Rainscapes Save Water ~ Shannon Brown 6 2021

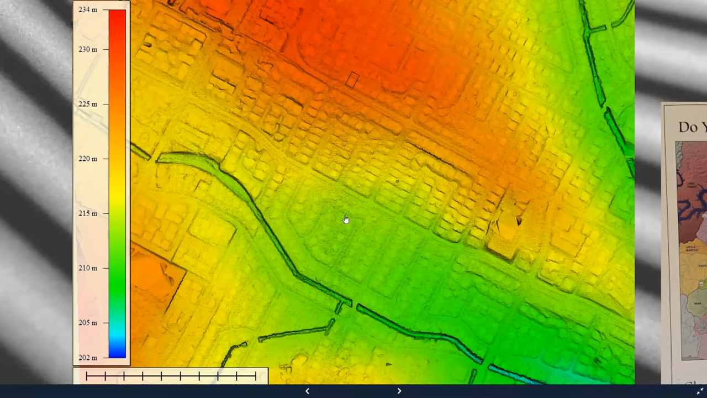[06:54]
And so that's what happened. And that's based on the development practices in this area in the creek. Well, ditch runs muddy, doesn't hold water particularly well because concrete doesn't allow it to sink into the ground. So looking at specifically this one home,
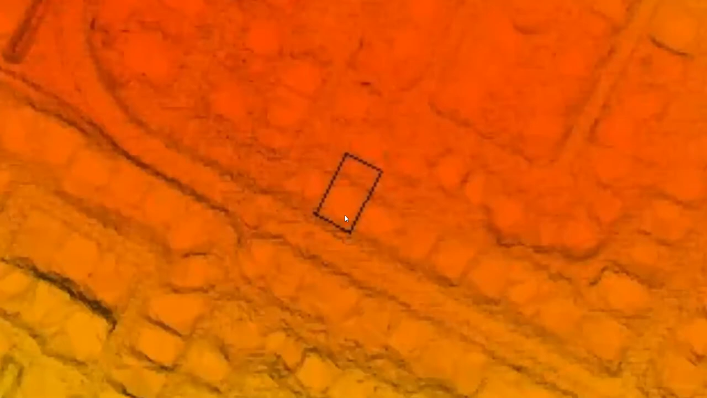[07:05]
which is just one raindrop that falls into a bucket, we can say, okay, well, let's look at this watershed, the micro watersheds of this home.
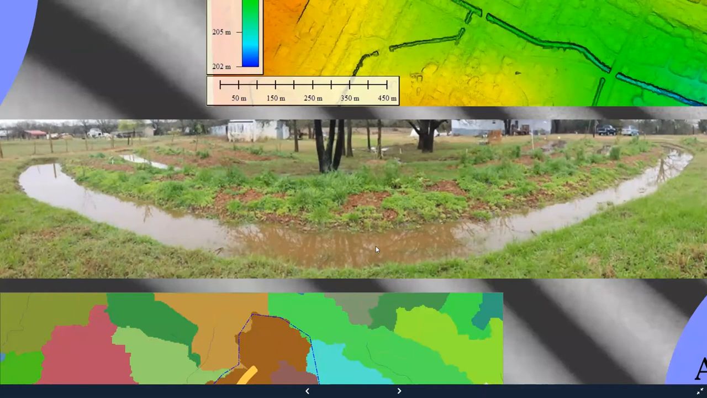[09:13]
And plants do incredibly well in this system because rather than all of that water that you see here just going downhill and away, it stays here in the land in the soil and sinks in.
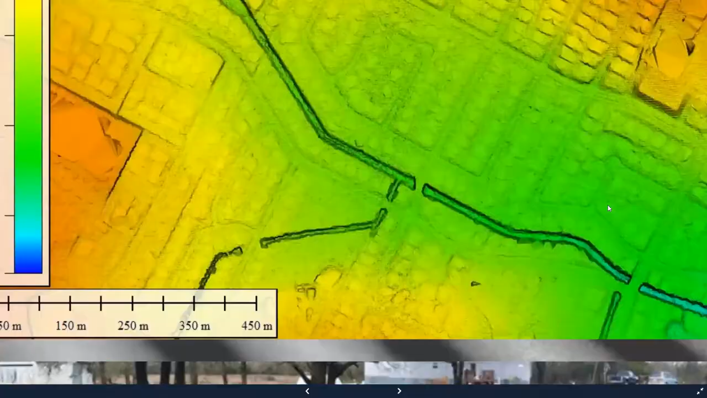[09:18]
So imagine if every lot was sinking its water in rather than letting it run off into this ditch.
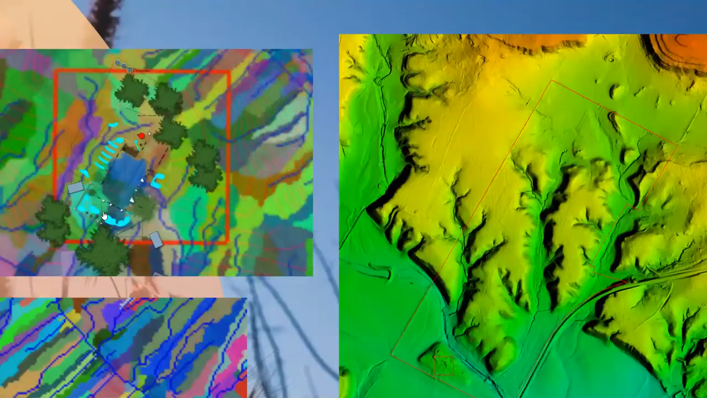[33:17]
It's a 250 acre property. We looked at the entire watershed to understand
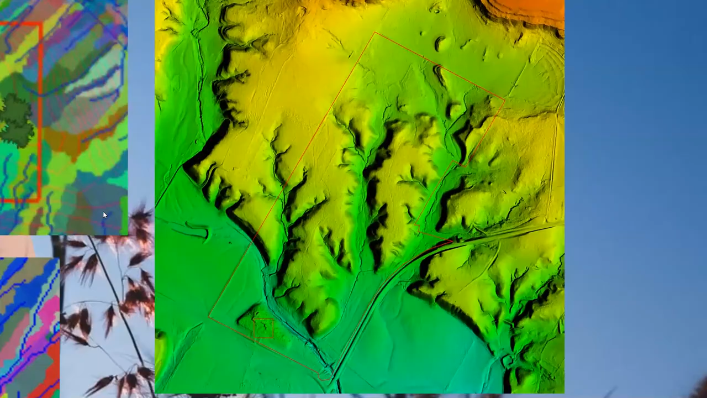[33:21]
what was going on and zoomed in toward the house.
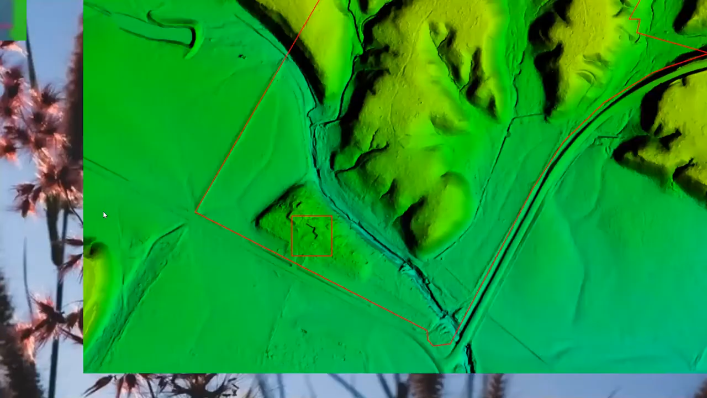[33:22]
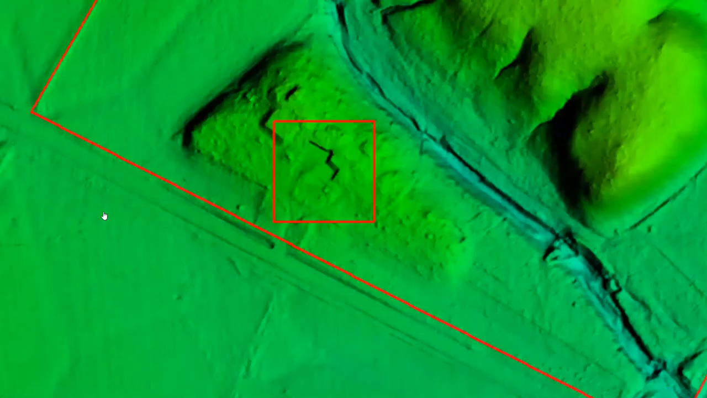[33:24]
This is the topography map, contour lines, each one foot interval.
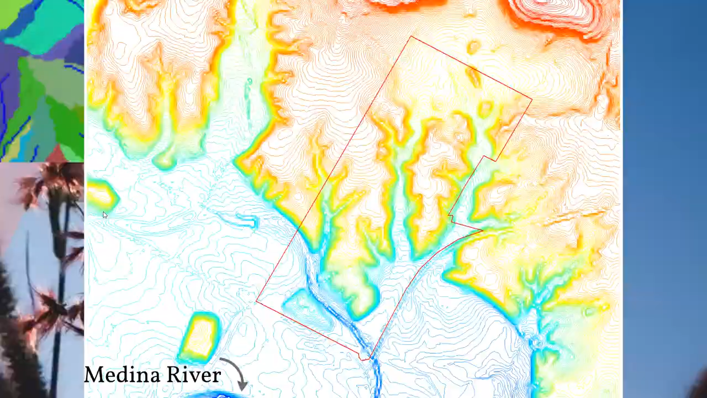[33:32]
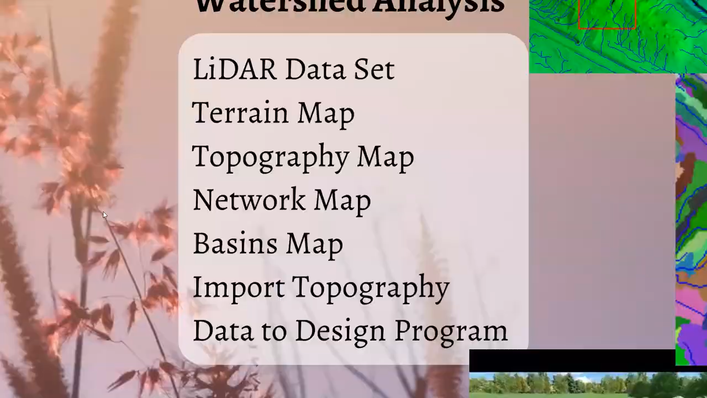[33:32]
And this breaks down the network of water flow. Like I said, those blue lines represent the low point. You can see Highway 16 is down here and the water is just flowing along Highway 16.
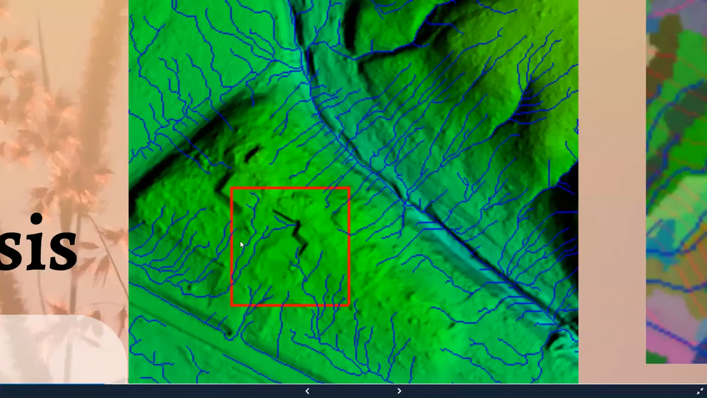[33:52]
Here's the creek that runs behind their property. And before this water goes out into the pasture, we want to catch it and use it in their landscape.
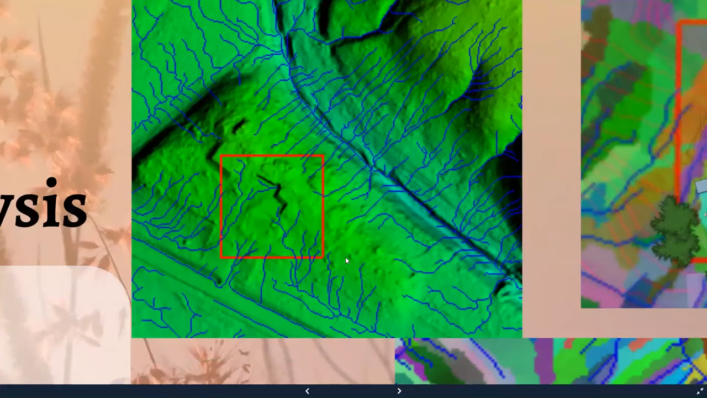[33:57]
Again, we have this breakdown showing, okay, this yellow basin feeds to this blue line.